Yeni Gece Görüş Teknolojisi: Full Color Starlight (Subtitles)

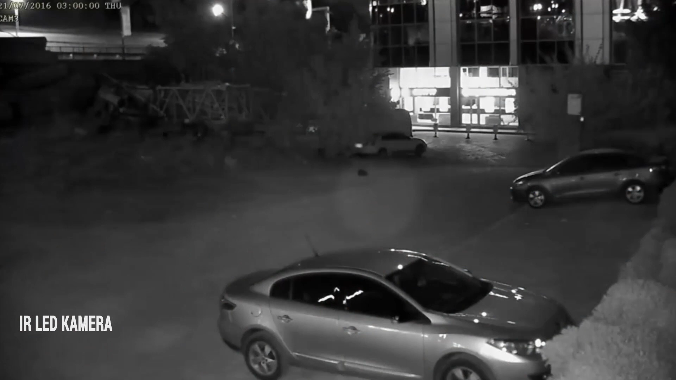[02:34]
Bu da ır kameranın, o aynı bölgedeki performansını gösteriyor. Evet. Yine klasik Starlight kamera görüntüsü.